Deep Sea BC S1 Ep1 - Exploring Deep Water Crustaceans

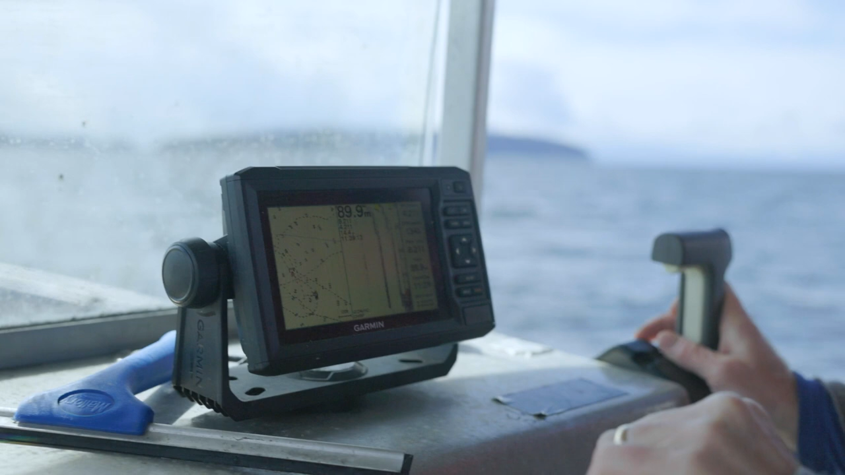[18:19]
I arrive at a spot where I have marked a shelf on my marine charts.